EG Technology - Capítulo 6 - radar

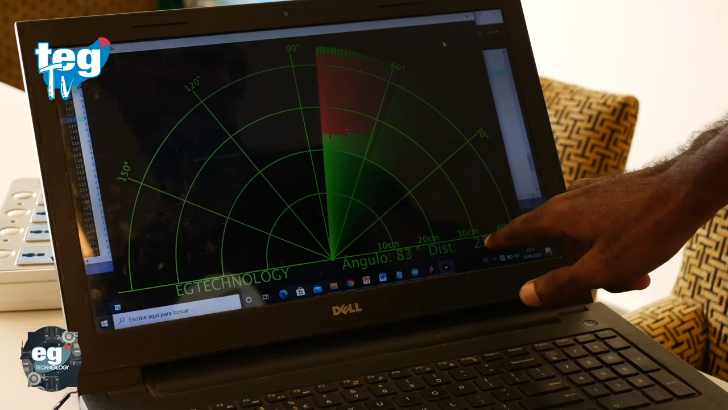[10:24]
O sea, puede decirnos a qué distancia está el objeto. Podemos volver a colocar este multímetro. Bueno, vosotros podéis ir colocando materiales que tengáis.